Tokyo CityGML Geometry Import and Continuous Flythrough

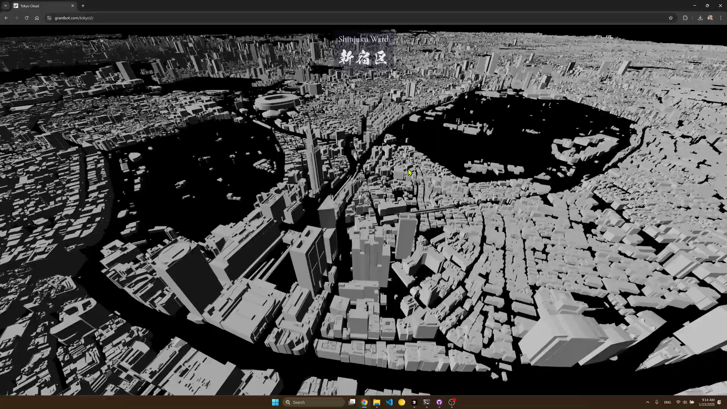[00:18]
I have it as a different link from the previous Tokyo demo because there are some UI elements I haven't added yet.
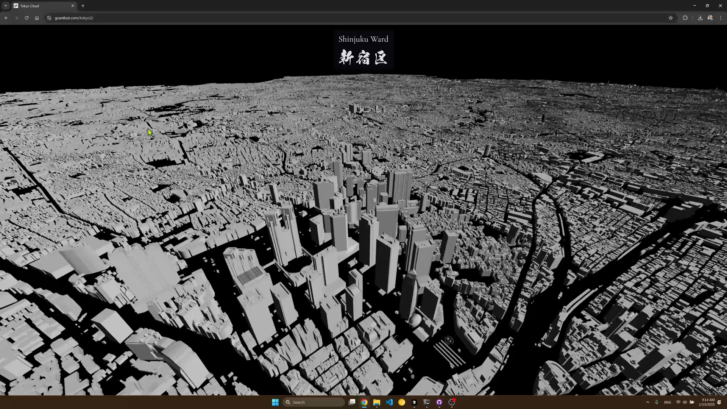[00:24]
And I'm going to be redoing the UI so it updates the word as you move through.
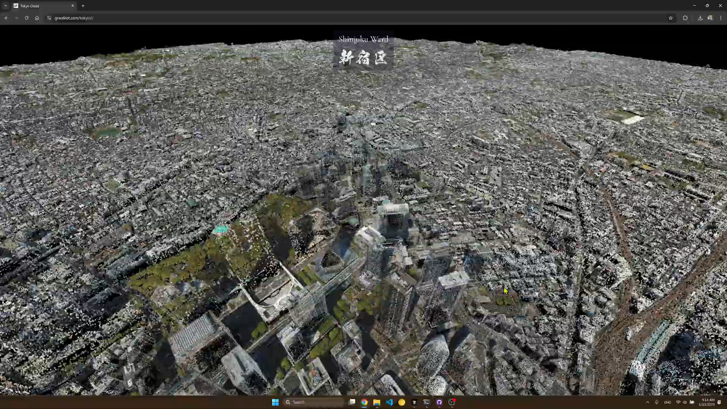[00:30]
Because one cool thing is now the map is continuous and you can kind of move through everything of the regions that are connected.
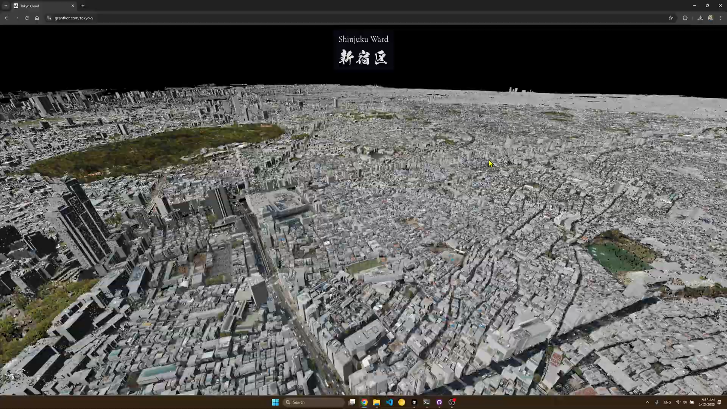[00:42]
The islands, you can still quick travel to them because they are very far out in the sea and I don't have anything in between them and the main area.
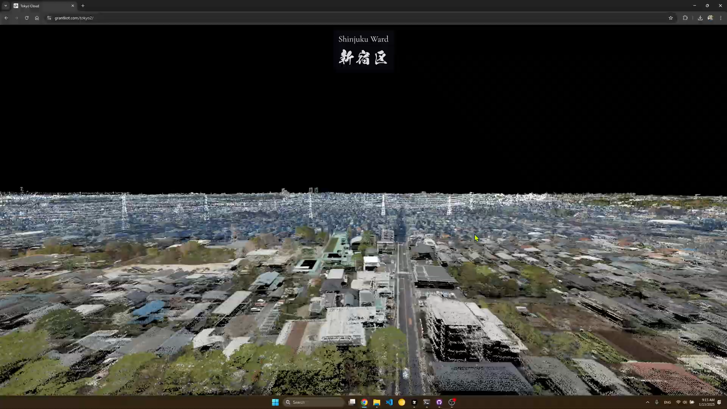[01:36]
well when you're in the region I am showing you the original source resolution of point data. And then further away it tapers down in detail.
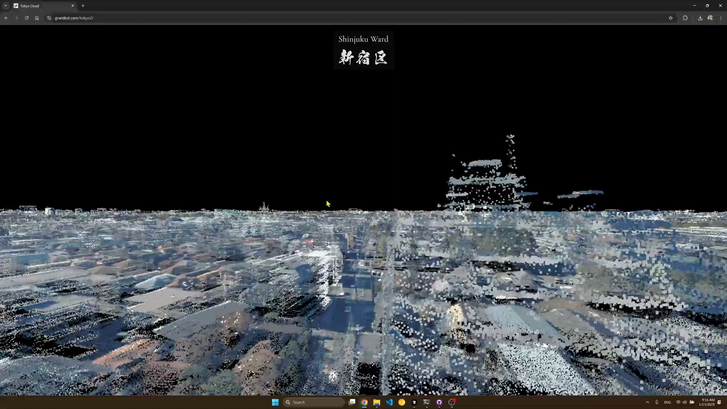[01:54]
It's not really the most efficient way of displaying things which is why I'm also working on
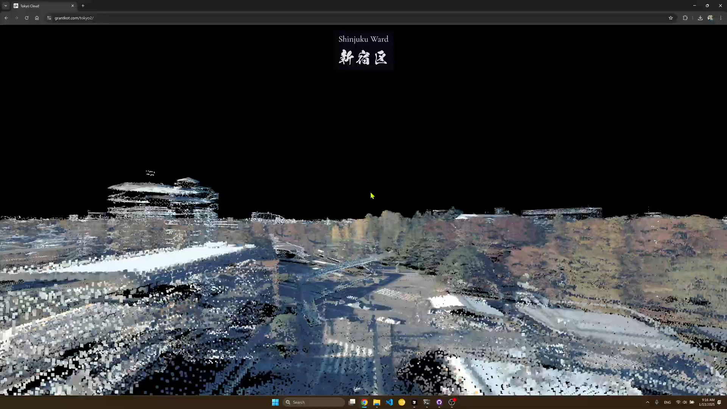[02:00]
doing some mesh import and I'm going to try to combine the mesh data with the point data using the point data to further refine the geometry from what they give you as basic block shapes.
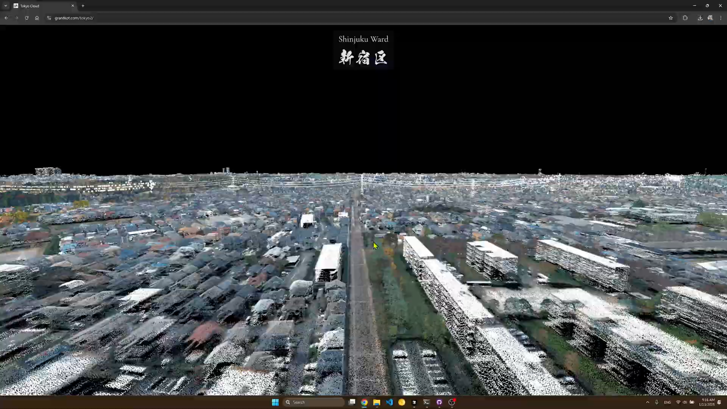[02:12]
What I'm going to do in the rest of this video is I'm going to fly all the way out into the northwest towards Okutama
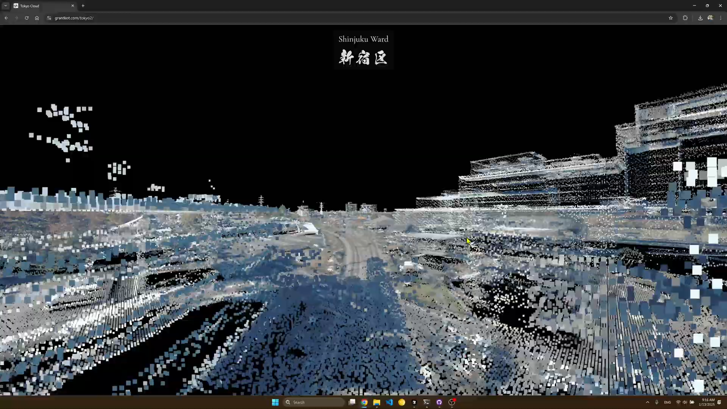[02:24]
city or town where they have a really nice lake and thing.
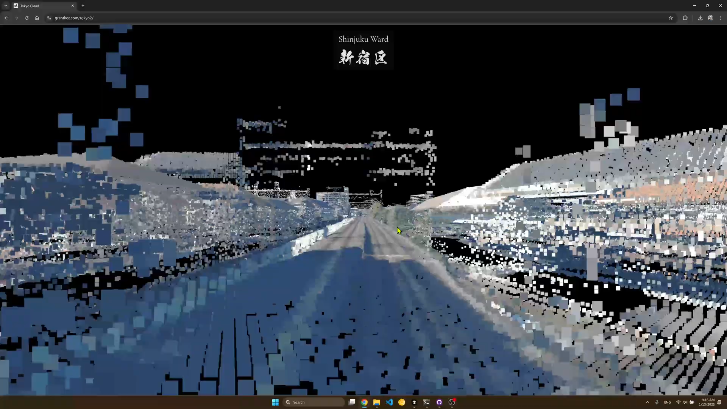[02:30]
And you can see I'm traveling through at a very fast speed. When you're flying it it looks a bit slower but if you're actually close to the ground yeah you're moving very fast
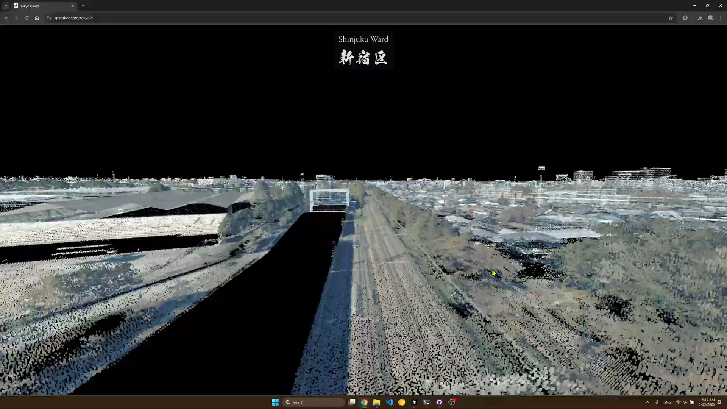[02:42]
and everything is loading pretty much seamlessly but there are some frame stutters. And the main drawback to WebGL is you can only access it
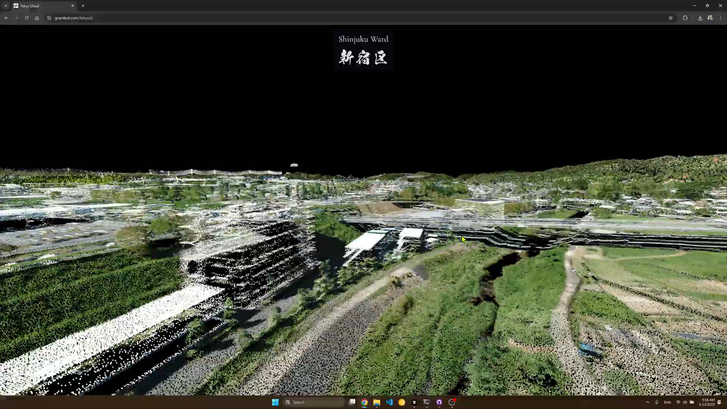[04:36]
I served over like 1.2 terabytes of map data of point cloud data
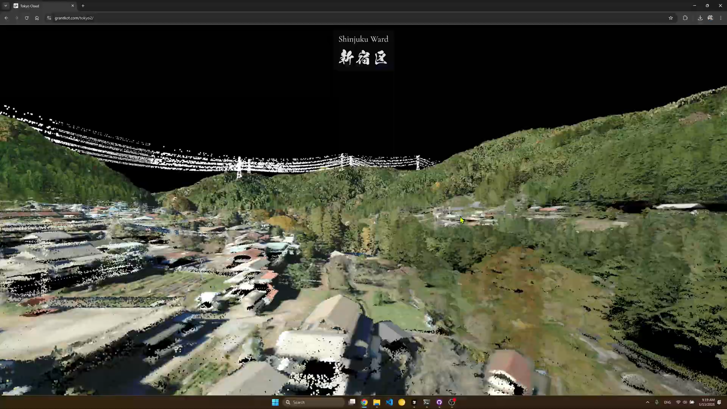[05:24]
and as you get to the forest mountain
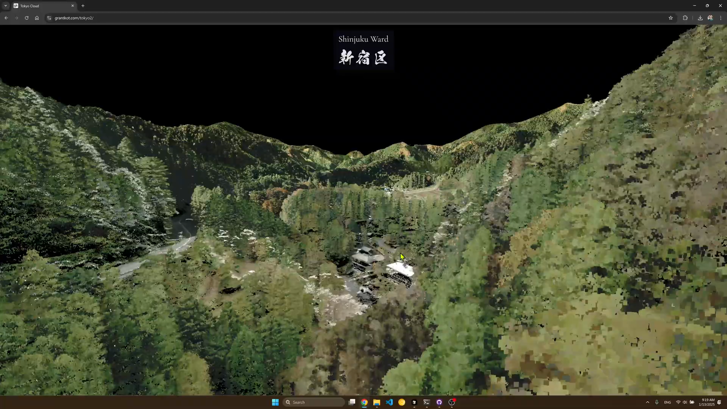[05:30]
area it starts getting a lot choppier so I'm going to reduce the level of detail to high. High is actually still very detailed